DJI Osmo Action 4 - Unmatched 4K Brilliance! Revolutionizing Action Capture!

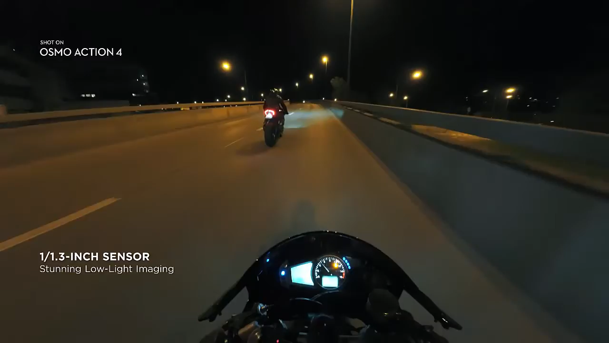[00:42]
elevate your footage using 10 bit and D-Log M color performance,